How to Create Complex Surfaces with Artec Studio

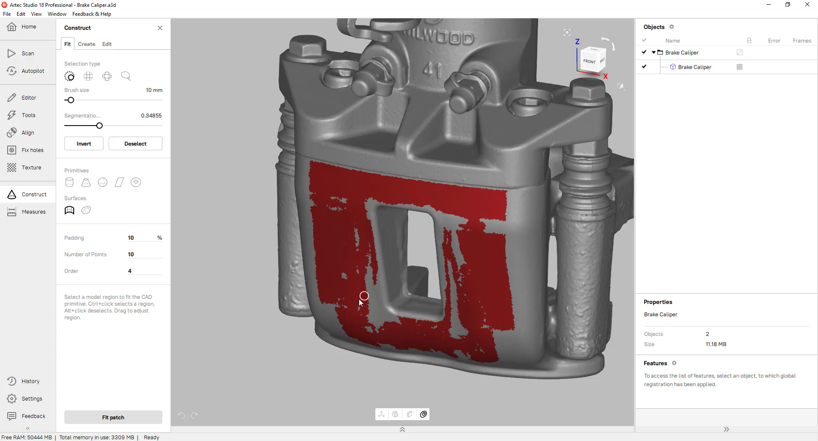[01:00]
and once I have that I can click on Fit Patch and if I turn off the mesh you can actually see that the software created a freeform surface.
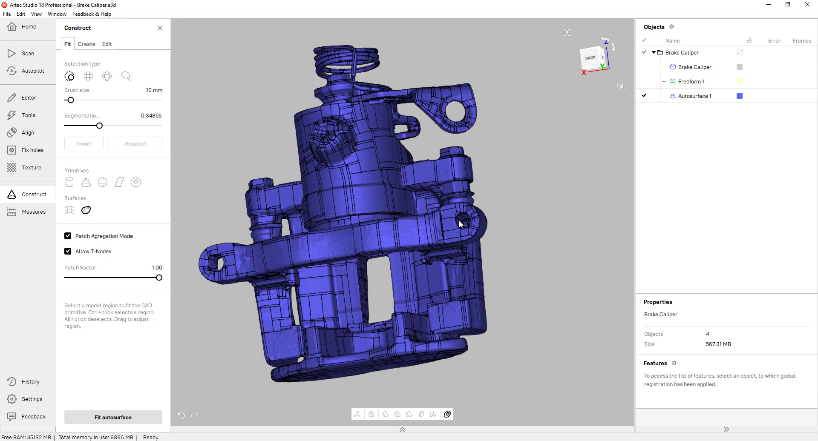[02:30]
I'll turn off the mesh so you can see the surface and as you can see the software generated surface patches along the entire mesh surface. And you also have it listed on your feature tree.